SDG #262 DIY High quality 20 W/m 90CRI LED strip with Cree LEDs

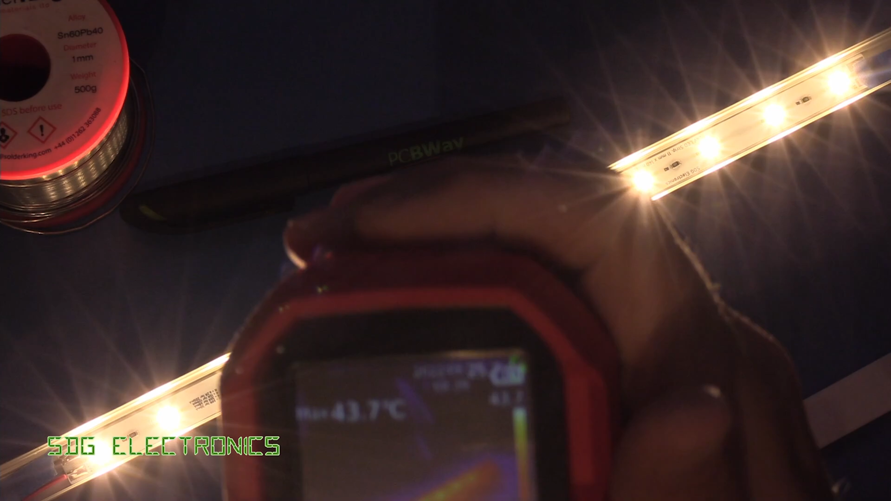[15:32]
So this is with one of the Uni-T thermal cameras. And interestingly, we can see we've got some voltage drop going on already, even though we've only got two segments here.
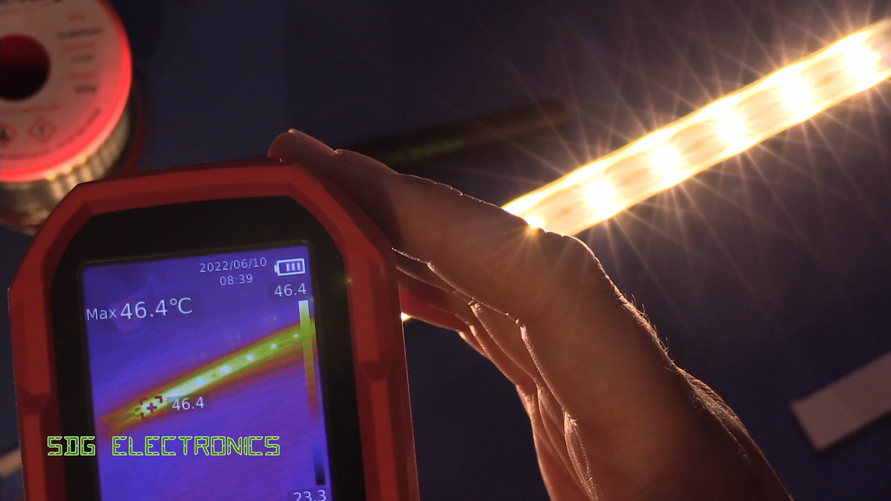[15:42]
On screen: max 46.4°C
Because at this end, we're getting about 46 degrees C at the hottest point.
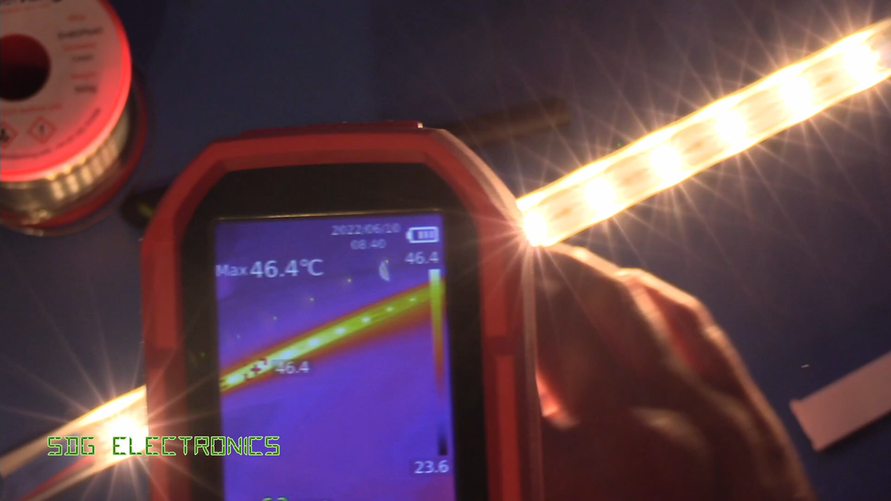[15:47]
On screen: max 46.4°C
And at this end, closer to around 43 or so.
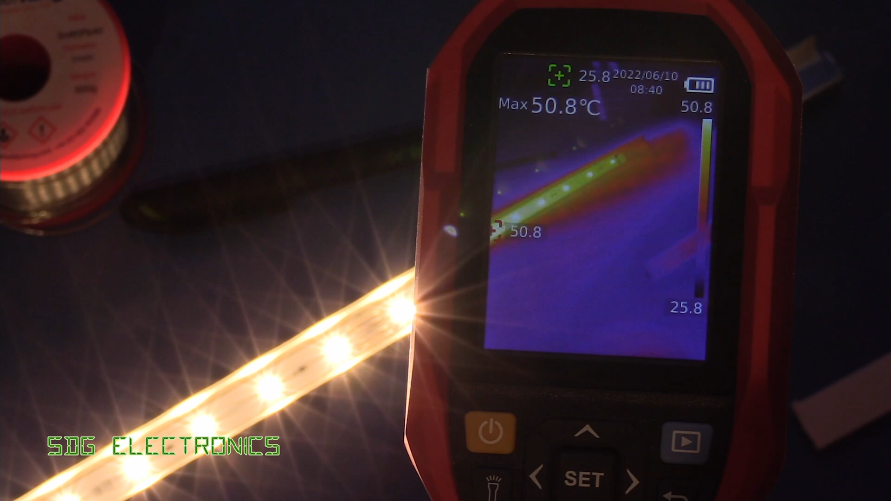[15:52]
On screen: max 50.8°C
So we're definitely getting a little bit of voltage drop. It's not, you can't really see the difference by eye between these two.